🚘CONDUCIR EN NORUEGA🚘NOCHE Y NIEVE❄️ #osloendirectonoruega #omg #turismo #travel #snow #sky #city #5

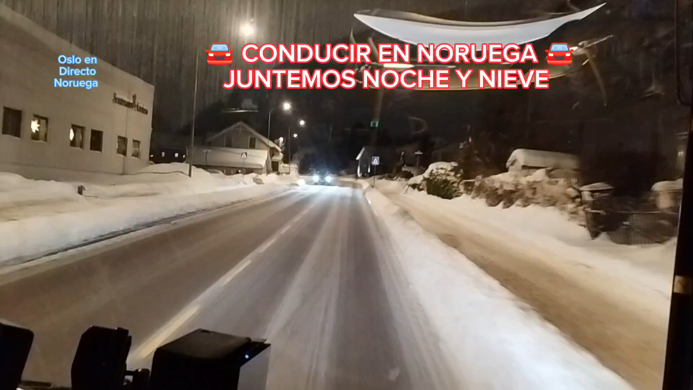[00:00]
Posiblemente en algunas ocasiones os habéis preguntado qué dificultades pone la nieve y el invierno a la conducción ya fuera de las ciudades. Bueno, vamos a ver un trayecto y vamos a ir comentando algunas circunstancias. Estamos en un bus, en un transporte público, ya sabéis que lo tomamos muy a menudo y estamos volviendo de la ciudad de Lilistron a Oslo. Un trayecto que viene a durar unos 45 minutos
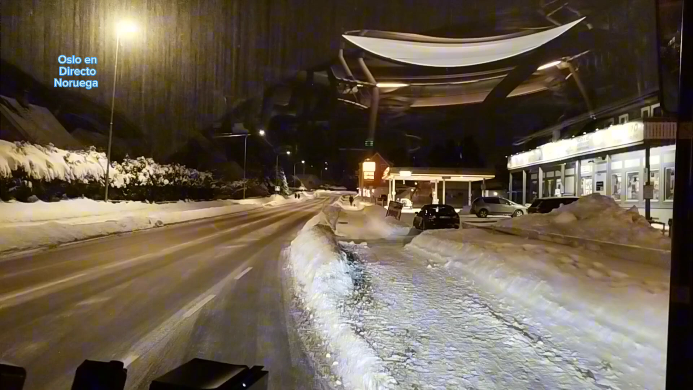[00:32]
y lo hace cizagueando entre pequeños núcleos de población para recoger pasajeros. Circunstancias que se dan. Habéis visto, por ejemplo, el bus ha apagado las luces en el momento que ha parado en una parada. ¿Por qué? Porque, como también podéis ver,
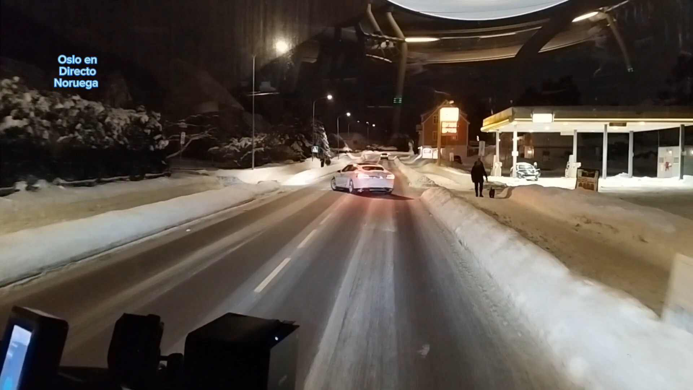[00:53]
la nieve hace un efecto de reflejo de la luz y veis que con poquitas luces que hay en el camino y la propia luz del autobús se ve bastante bien,
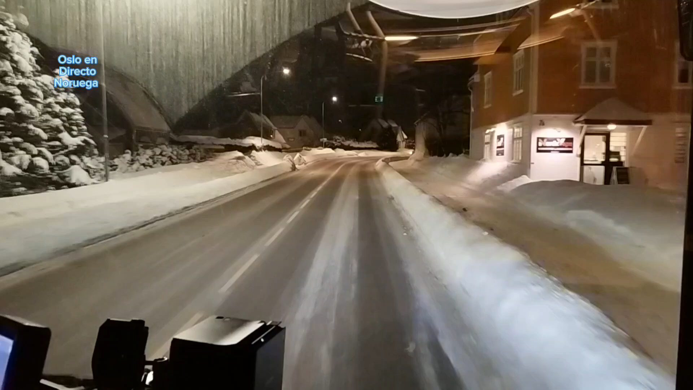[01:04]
bastante largo en la distancia, con bastante claridad para ser de noche. ¿Cuáles son las circunstancias del invierno en Noruega? Primero, casi siempre es de noche. Es decir, tenemos menos de 6 horas de día en esta franja, con lo cual casi siempre se conduce de noche. Las horas que hay de día normalmente coinciden con las horas de trabajo de todos, se usa menos el automóvil.